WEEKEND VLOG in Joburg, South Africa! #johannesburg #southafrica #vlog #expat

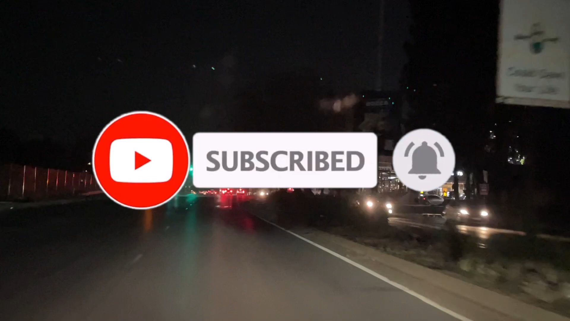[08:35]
mcdonald's is here as well it says it's 24 hours i don't know i haven't tried it so don't
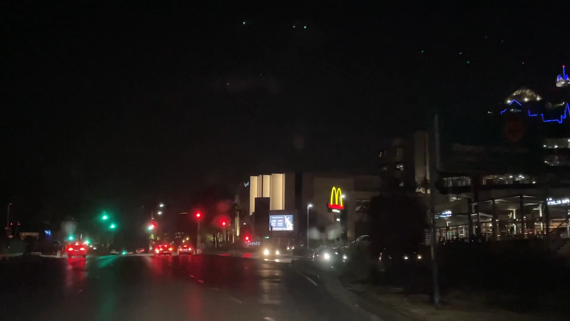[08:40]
hold me to it or even them to it but nonetheless it's just santan at night great people you have to love it and we'll see you on the next vlog stay tuned